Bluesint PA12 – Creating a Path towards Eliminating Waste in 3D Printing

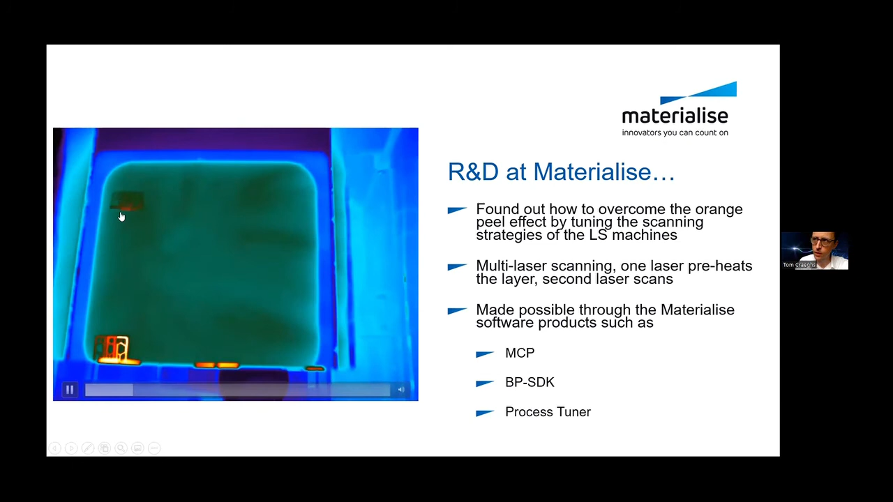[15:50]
And what you see here in this image from a thermal camera, and you see that, I will play it again, you see that one laser is doing, you see here, one laser is doing a preheating pass and the second laser is doing actual sintering.
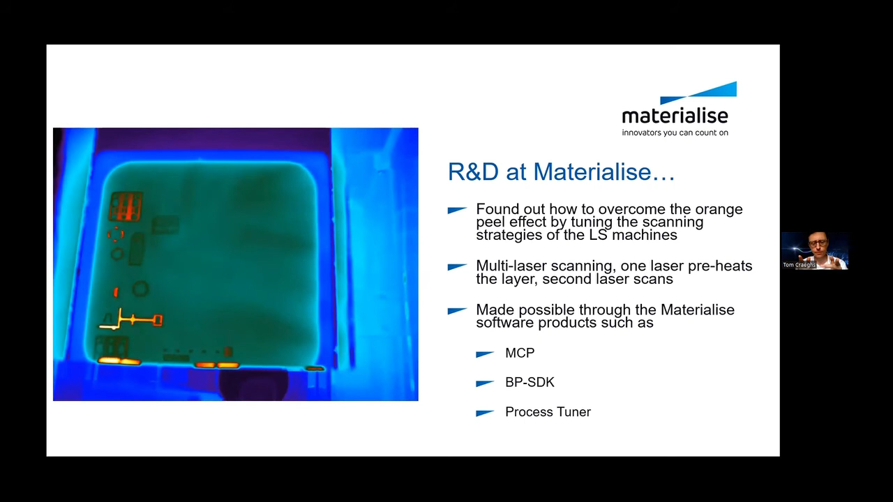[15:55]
The timing between the preheating and the actual sintering is very well controlled,
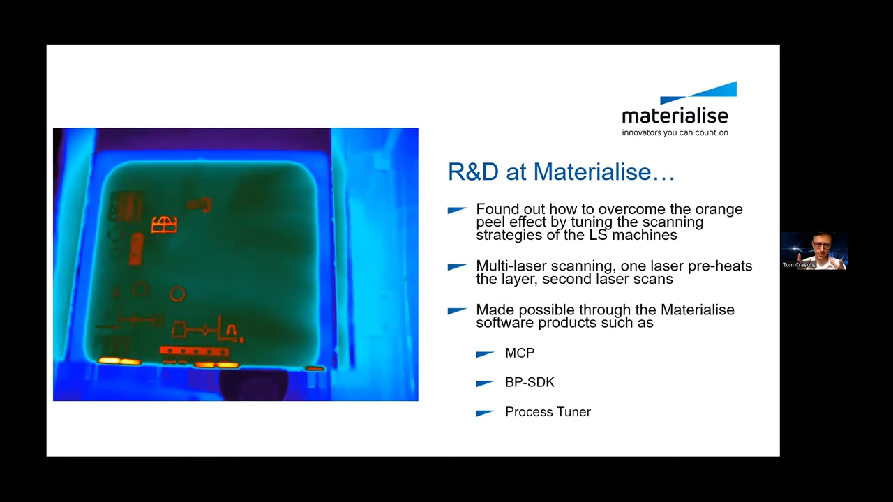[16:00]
so it's a quite complex algorithm that actually determines what each laser needs to do and the sequence between the passes and so on. So, we designed that machine and our CEO said,
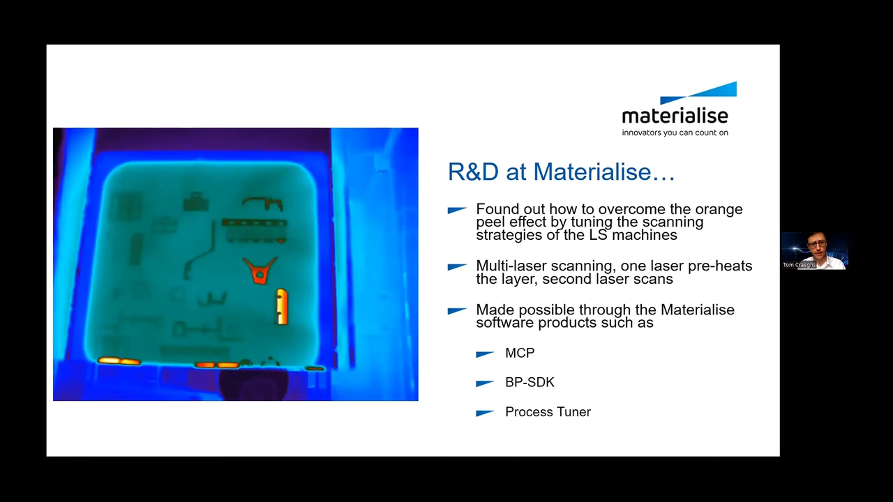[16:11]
okay, let's call it, let's call it green machines, because these green machines do allow to print in